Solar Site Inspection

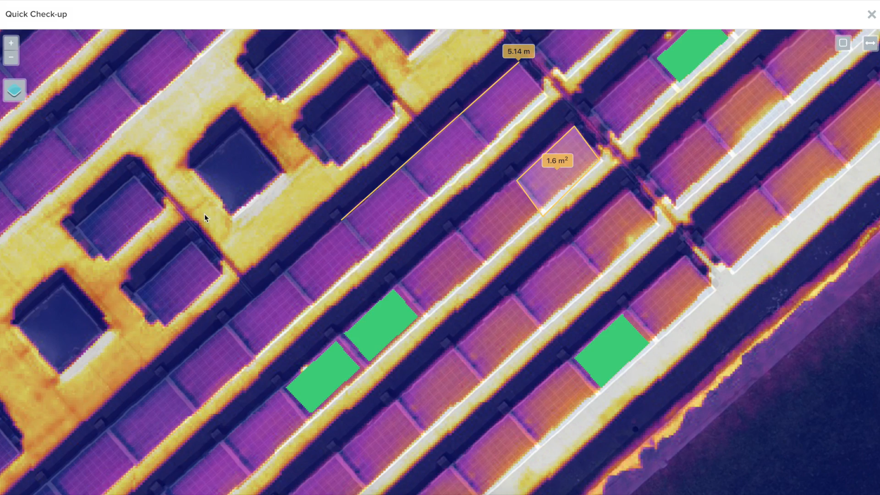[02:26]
DroneGrid's proprietary system automatically detects anomalies on both panel and string level, such as hotspots, bypass substrings, and potential induced degradation.